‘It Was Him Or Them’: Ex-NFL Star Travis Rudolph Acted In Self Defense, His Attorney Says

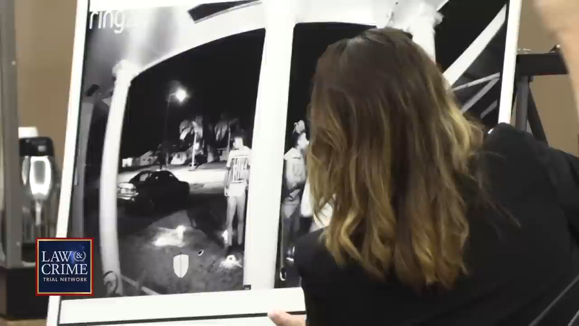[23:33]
You can see you can see a bulge in Chris Lowe's pocket.